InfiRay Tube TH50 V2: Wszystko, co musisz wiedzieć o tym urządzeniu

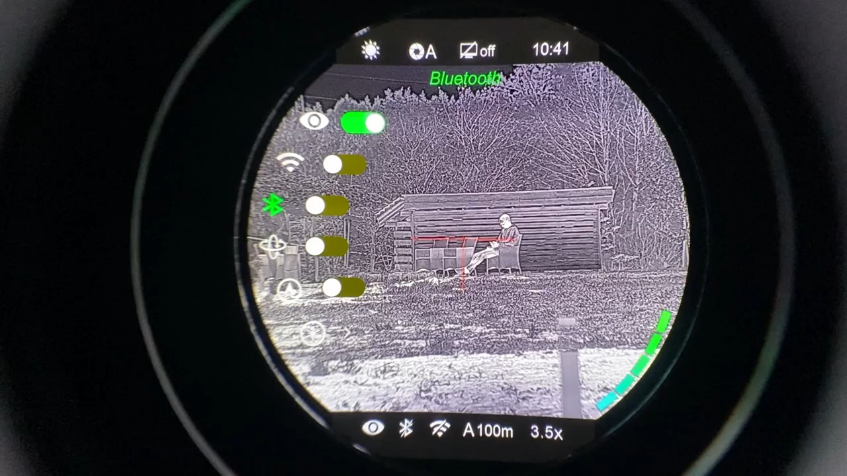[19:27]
włączenie, wyłączenie, służy do połączenia z dalmierzem laserowym opcjonalnym,
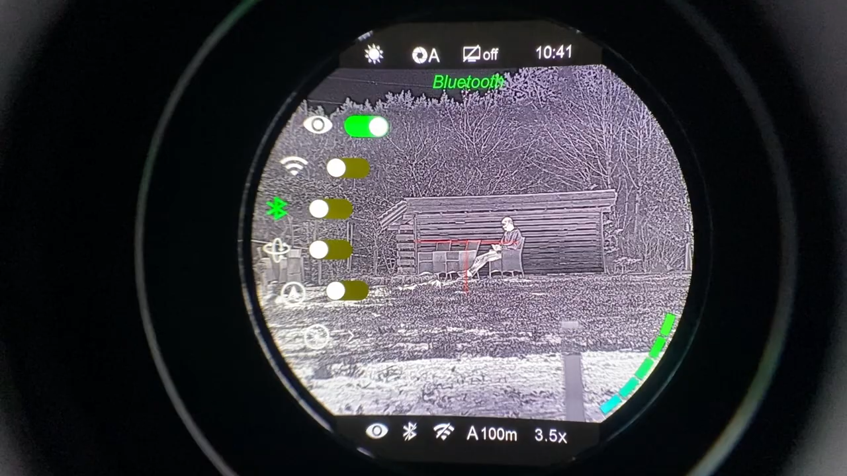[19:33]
następnie mamy czujnik, jakby poziomicę można powiedzieć, jeżeli to włączymy, po prawej stronie nam się pokazuje poziomica, jeżeli broń przechylamy do góry, do dołu, to wiemy ile stopni mamy tą przechyloną, jest to może istotne przestrzenie gdzieś w górach, my w praktyce tego też nie korzystamy, ale taka funkcja istnieje,
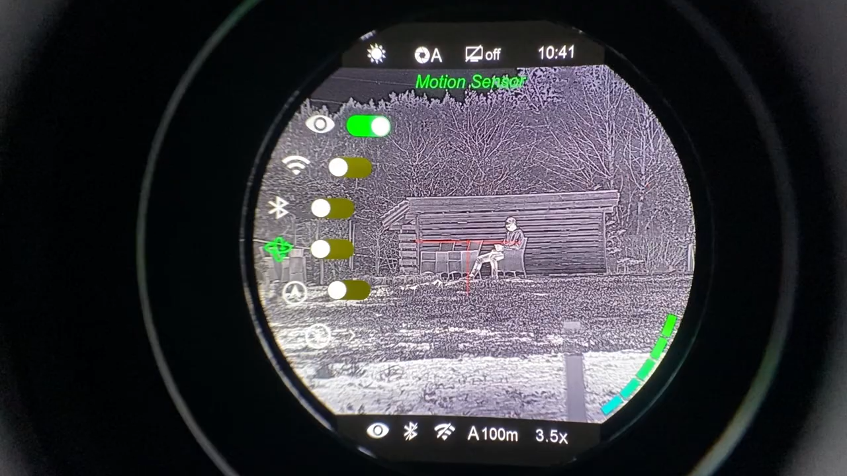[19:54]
następnie mamy możliwość włączenia kompasu, jak włączymy u góry nam się wyświetla dokładnie,
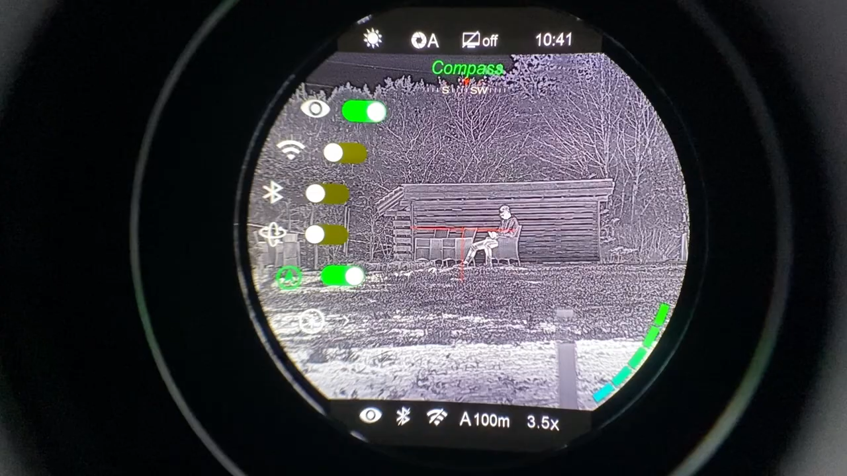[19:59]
na którą stronę świata patrzymy, gadżet w mojej ocenie niepotrzebny,
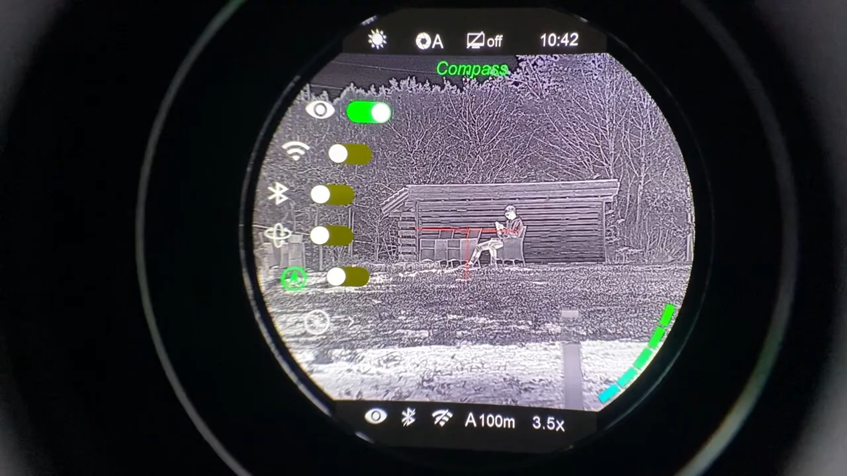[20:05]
ale jest, następnie mamy kalibrację lasera, to też przy dalmierzu laserowym jest istotne,
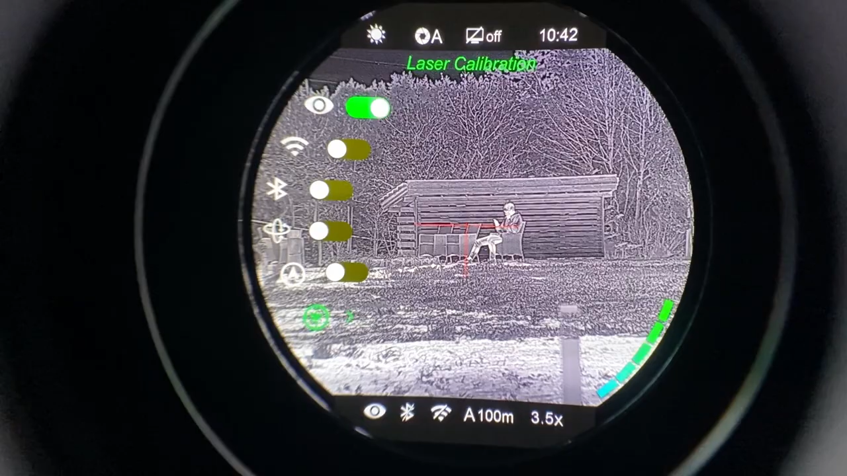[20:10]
i tu przechodzimy do najważniejszego, u góry mamy karabin A w tej chwili, wciśnię mamy trzy możliwe karabiny do wyboru, czyli ABC,
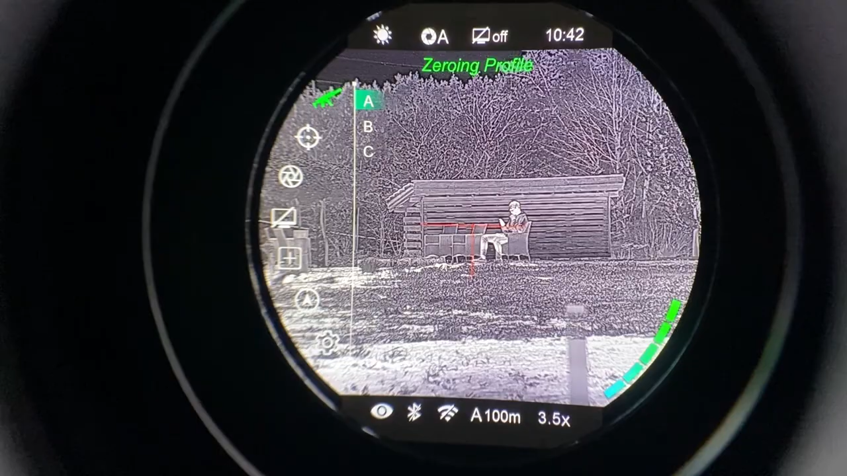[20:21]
wejdźmy sobie przykładowo w karabin C,
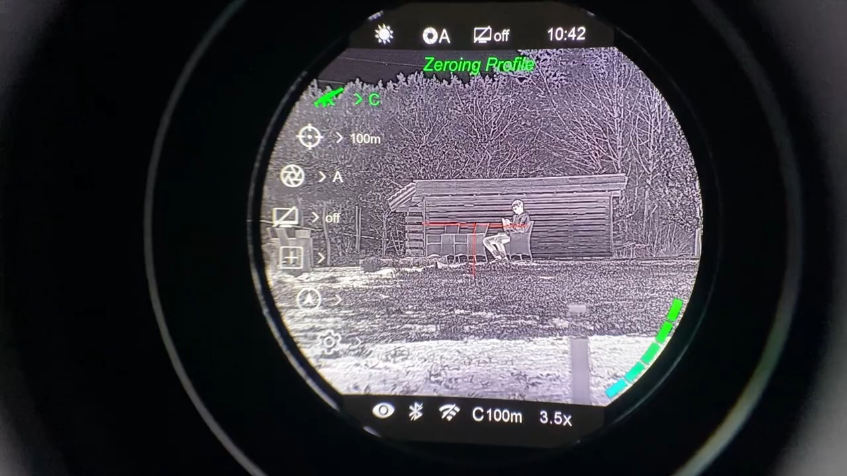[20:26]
i w tym momencie zjeżdżamy niżej na zerowanie, i w karabinie C mamy trzy dystanse, to jest to o czym mówiłem,
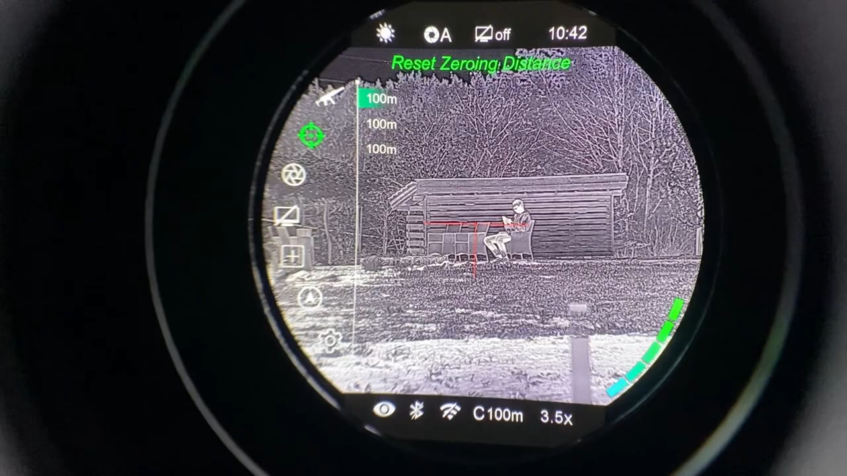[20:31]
pierwszy dystans mamy 100, drugi 100 metrów, trzeci 100 metrów, to trzeba zmienić, zjeżdżam na drugie 100 metrów,
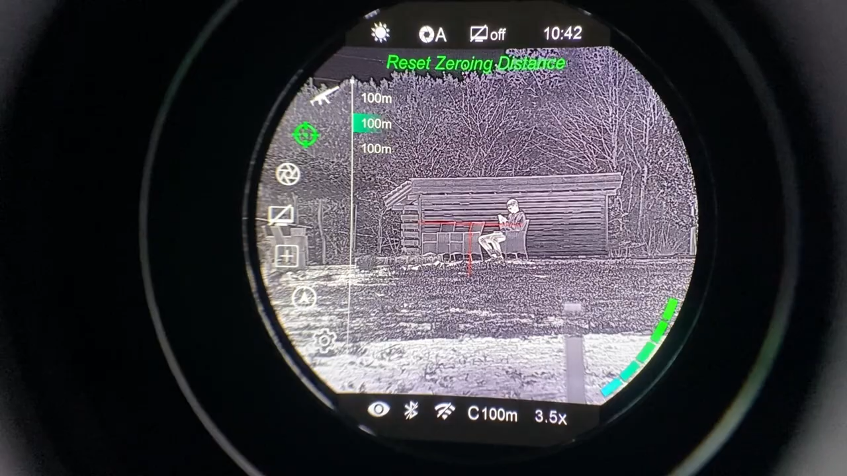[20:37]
potwierdzam krótko naciskając, zjeżdżamy na 100 metrów, i w tym momencie sobie zmieniamy,
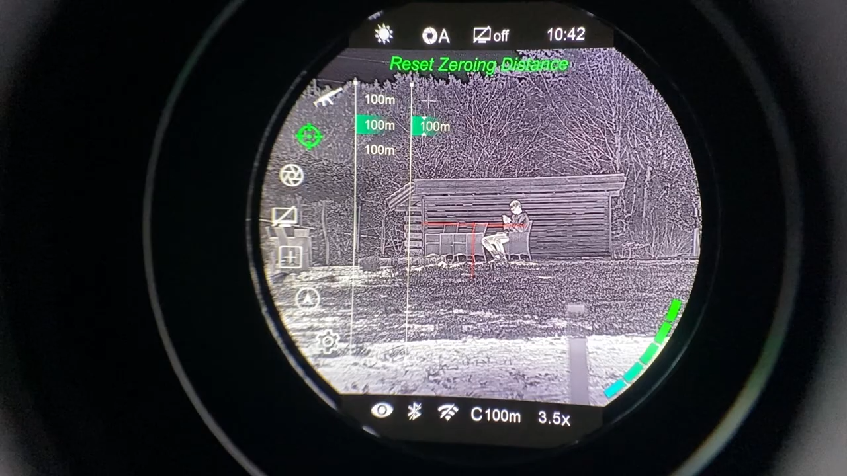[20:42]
no to zmienimy na 200 metrów, długo przyciskamy, górne pokrętło, musimy kliknąć ten krzyżyk, czyli już właściwe przestrzeniwanie, mamy zero ink 200 metrów,
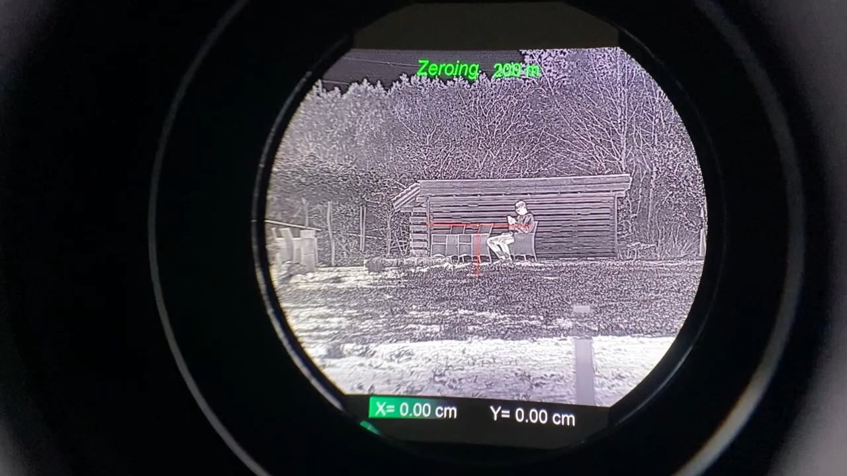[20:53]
oś X, Y po 0 centymetrów, długo przytrzymujemy, czyli zapamiętujemy to,
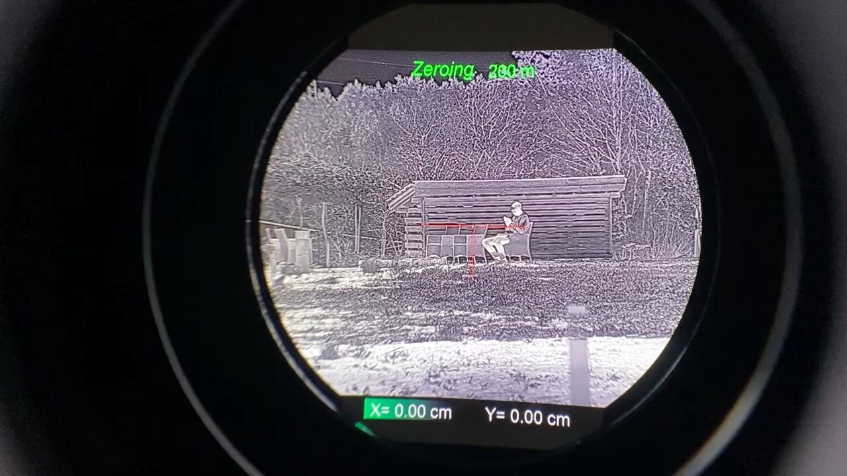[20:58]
on nam pisze na dole saving, czyli zapamiętanie, już zapamiętał ten dystans,
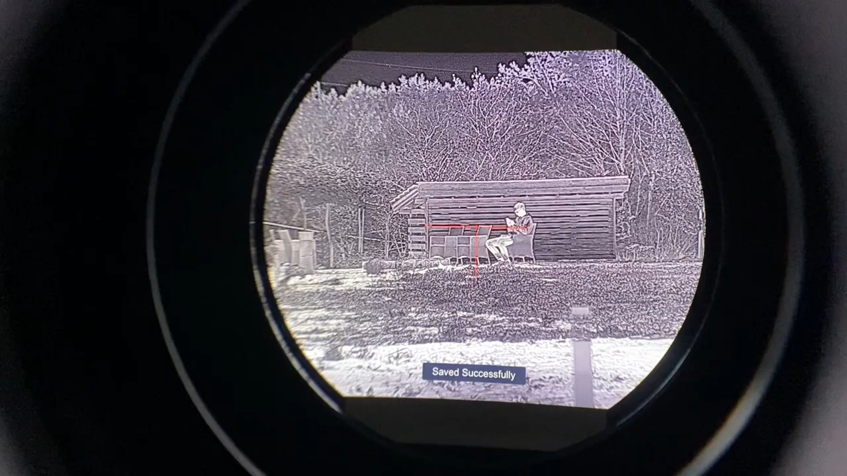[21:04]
wchodzimy sobie znowu w główne menu,
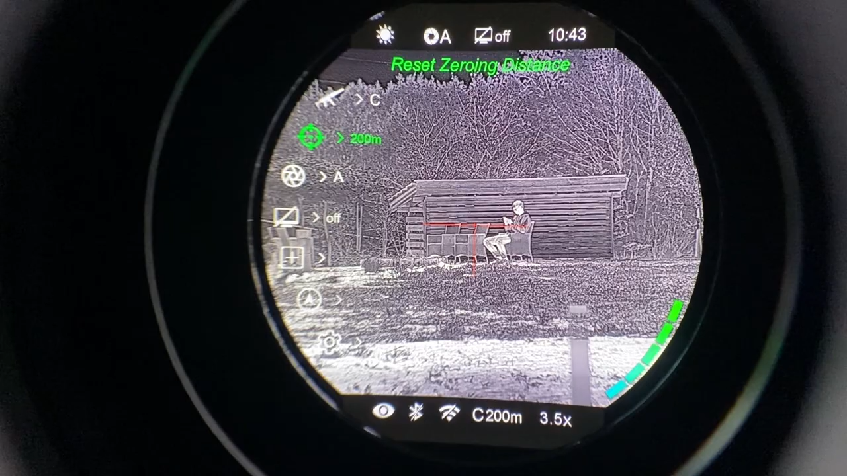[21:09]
klikamy ponownie, czyli mamy już 200 ustawione, zmieniamy sobie kolejną wartość, 100 na 300 metrów,
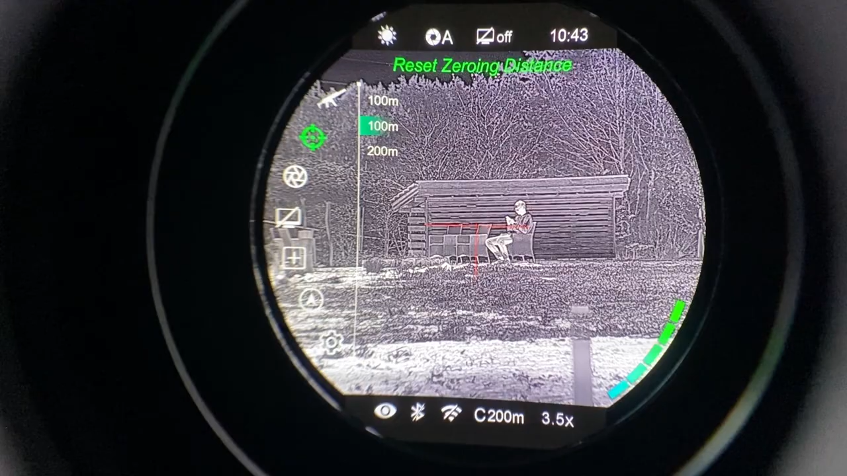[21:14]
analogicznie, zjeżdżamy na 100, wprowadzamy sobie dowolny, dowolny dystans,
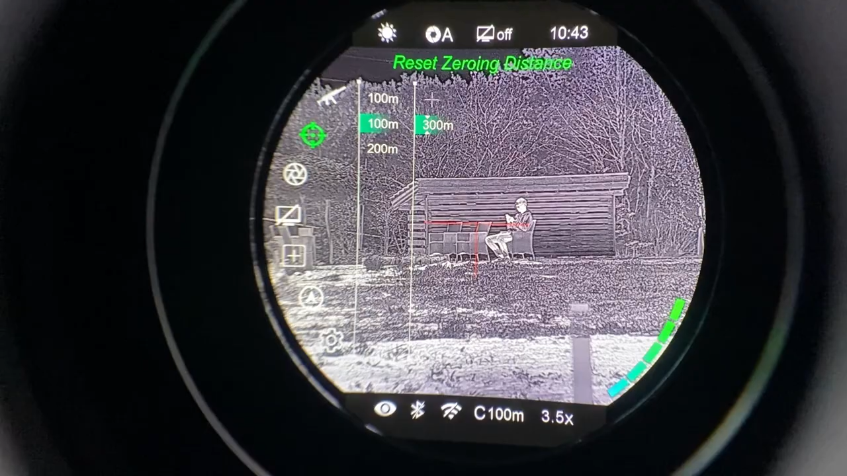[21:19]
w naszym przypadku 300 metrów, przetrzymujemy długo, przeskakujemy na przestrzyjwanie, mamy zero ink, długo przetrzymujemy, zapamiętujemy,
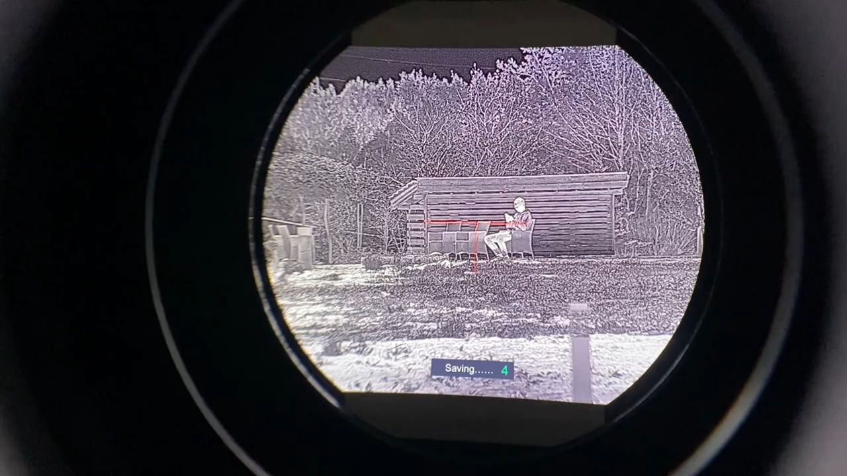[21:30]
ok, zapamiętane, i w tym momencie, jak sobie znowu wciśniemy,
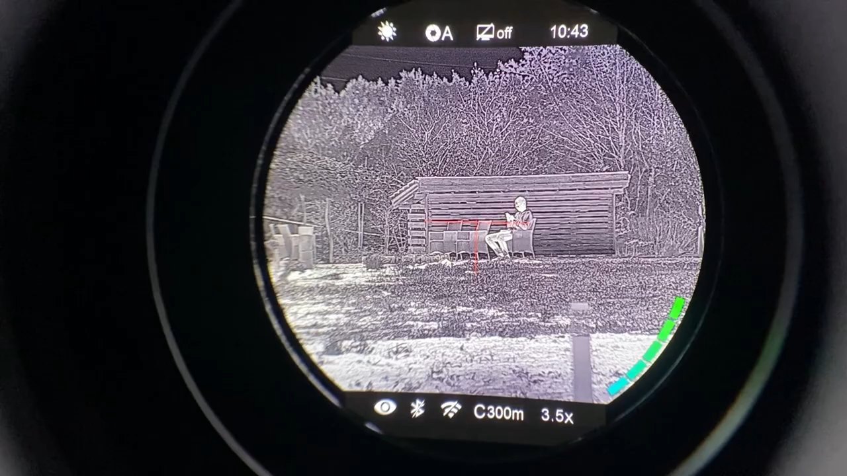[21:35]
długie menu, żeby w to wejść, mamy już 3 dystanse, widzicie 100, 200,